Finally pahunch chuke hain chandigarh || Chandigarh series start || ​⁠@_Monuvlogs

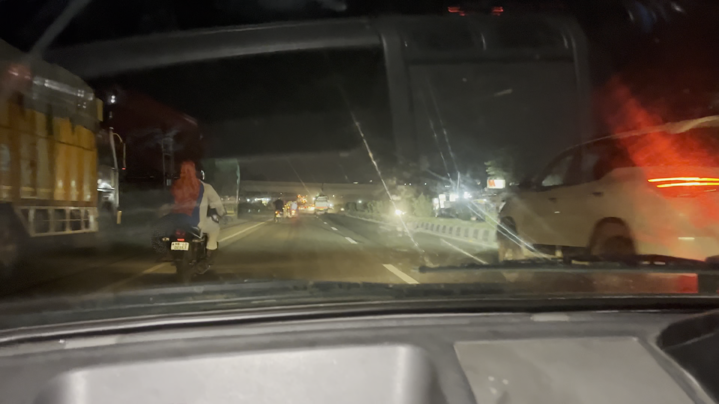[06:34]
क्लियर है बाहर देखने में थोड़ी सी क्लियरेटी लग रही है पहली से और वाकी फिलहाल अभी पहुंचाते पहले पाड़ी